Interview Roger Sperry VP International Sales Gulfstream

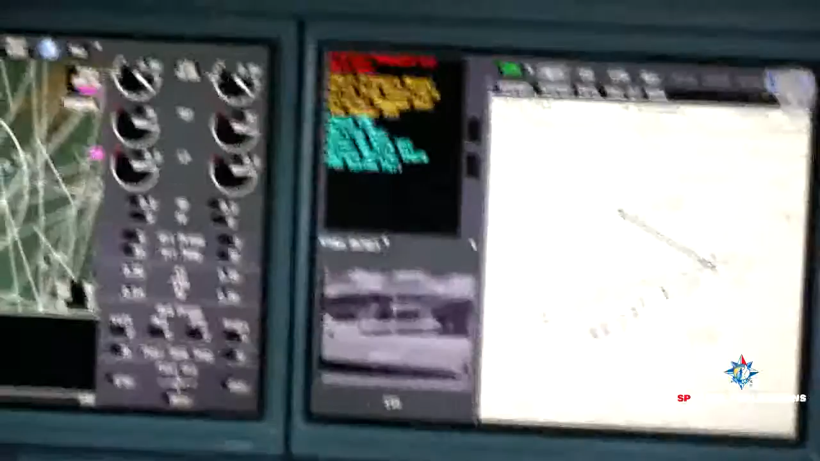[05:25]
And you can see the airplane symbol, this little green symbol.
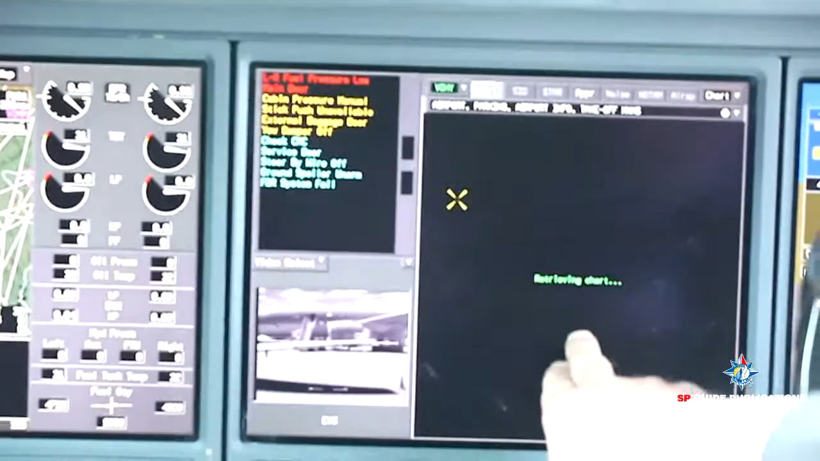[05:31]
This tells us the chart is drawn to scale.